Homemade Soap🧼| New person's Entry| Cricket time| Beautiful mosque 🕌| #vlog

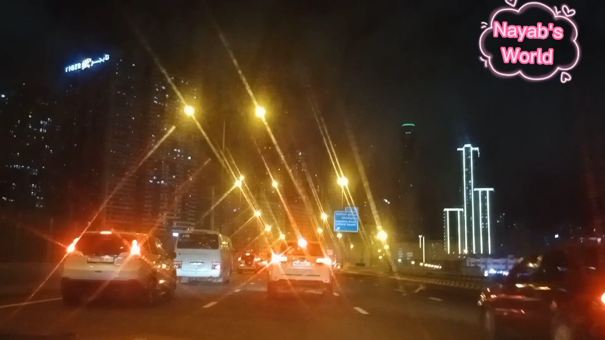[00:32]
यानी कि मैं पिंड से आया हूँ बत्तियां देखने और मेरा दिल किया है कि मैं थोड़ी सी वीडियो बनवा लूँ. बत्तियों की वीडियो बना. हाँ, बत्तियां दी वीडियो बना ला.